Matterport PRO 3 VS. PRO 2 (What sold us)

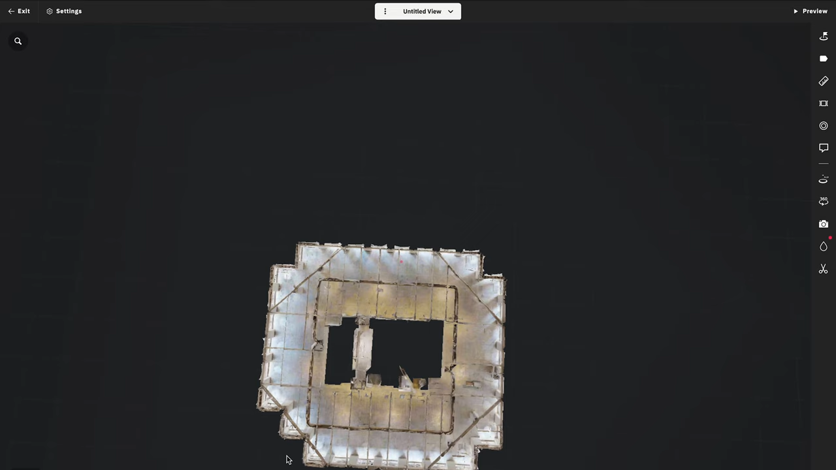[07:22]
And, uh, if we go and look over here at the, I think we want to look at it in this view.
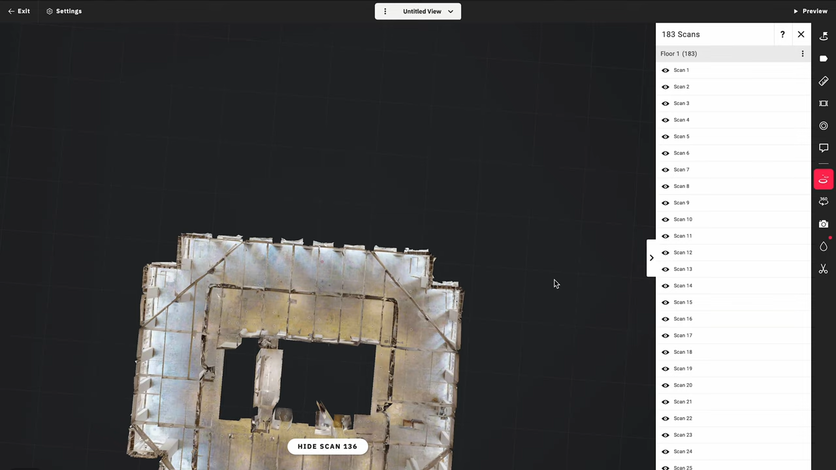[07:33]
And then you can make zoom in a little bit.
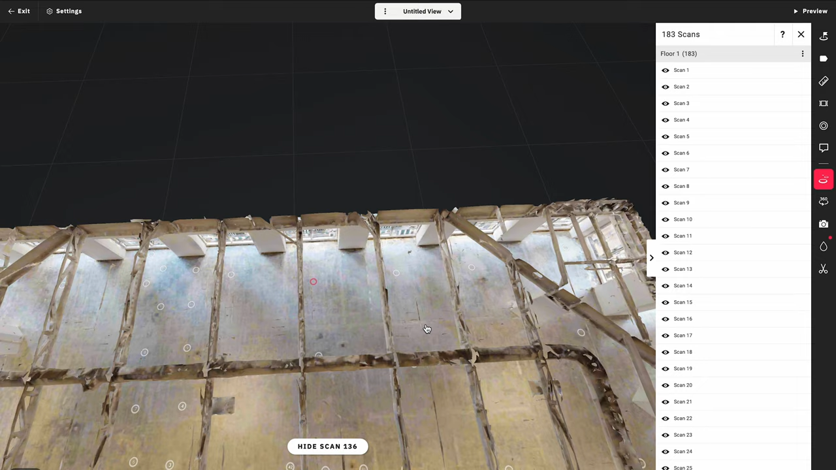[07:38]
Uh, then you can see that we really had that density, uh, around the core of the building.
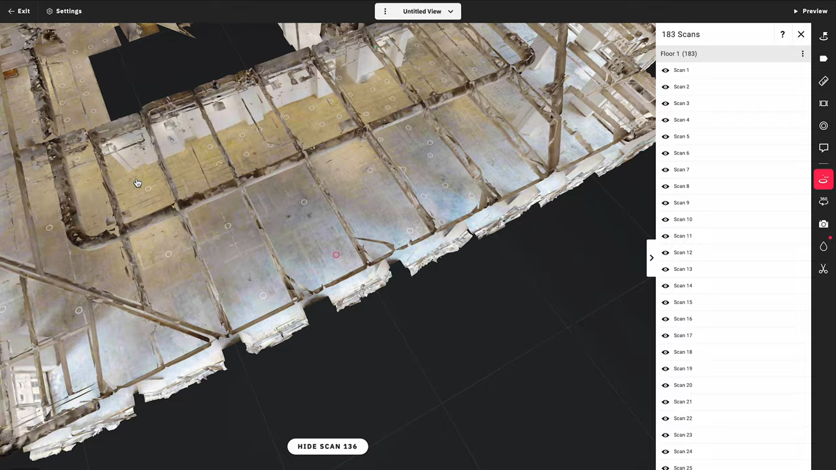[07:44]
And as soon as we shifted to the pro three, uh, we were really able to spread those scans out.
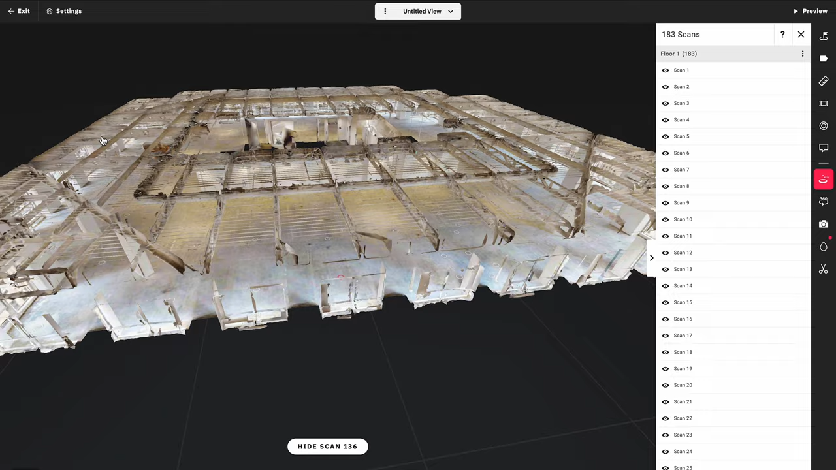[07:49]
So we saved ourselves a ton of time. The model looks good and,
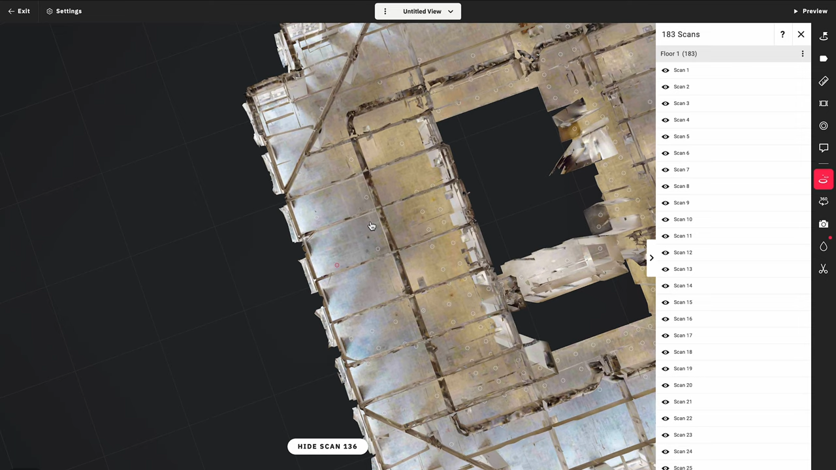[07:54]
uh, we should probably go in and hide or at least minimize some of these scans around the core of the building.
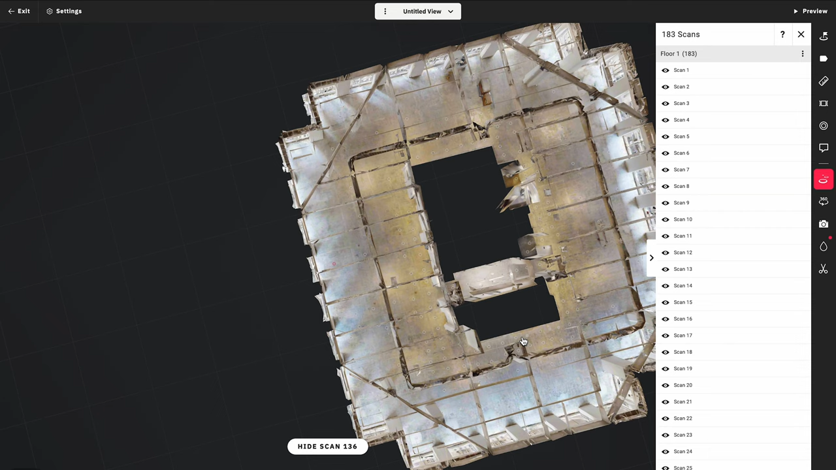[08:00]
But, uh, being able to space it out much further really saved us a tremendous amount of time.